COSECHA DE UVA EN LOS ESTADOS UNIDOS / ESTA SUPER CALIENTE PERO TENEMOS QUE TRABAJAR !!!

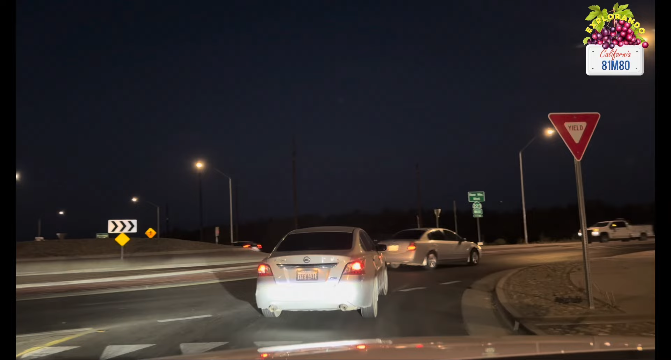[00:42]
Buenos días, gente. Bienvenidos a un nuevo video. Ya son las cinco de la mañana y pues ya nos dirigimos al trabajo. Ya ahorita se mira mucho el movimiento. Ya casi la mayoría de las cuadrillas ya comenzaron la cosecha. Y ahorita yo pienso que ya todas las cuadrillas aquí cercanas andan trabajando en la pizca.
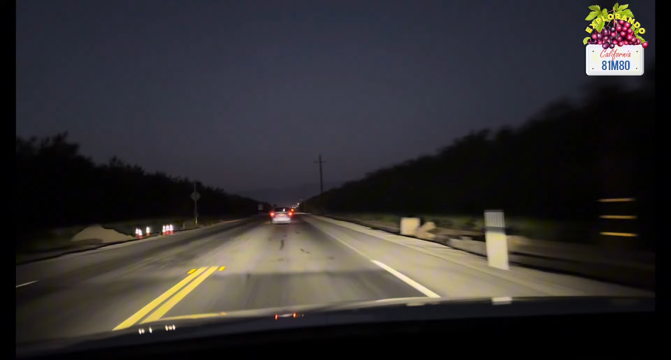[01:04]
Pues ya nos dirigimos el día de hoy. Vamos a andar por el área de Arvin. Casi llegando al tejón. Pues mostrándoles un poquito para que miren que desde temprano ya está el carrerío aquí de toda la gente que va a trabajar el campo.
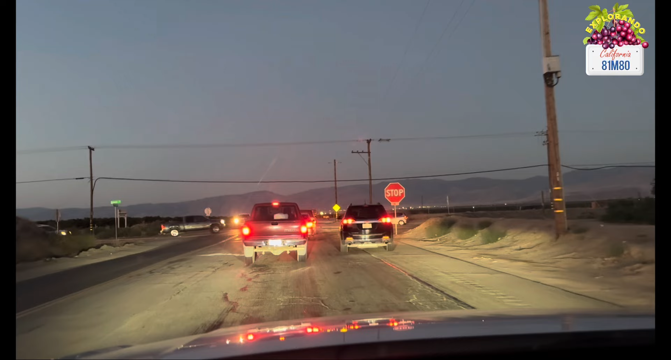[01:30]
Aquí vamos llegando al stop de la David y la Willie Ridge. Como es temprano hay poquito tráfico, no hay mucho, pero con cinco minutos más, que viniera uno más tarde, se empieza a hacer el tráfico.
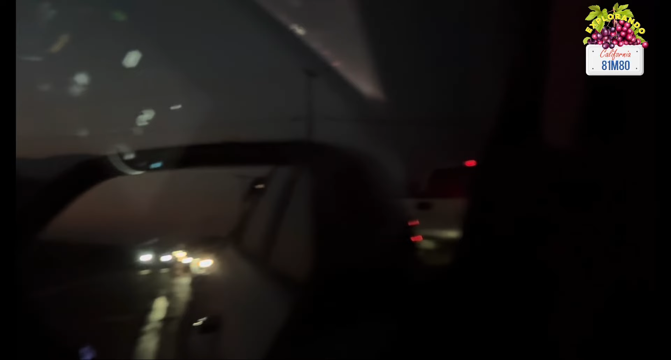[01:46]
Porque miren allá en la parte de atrás, ya se empieza a ver los carros.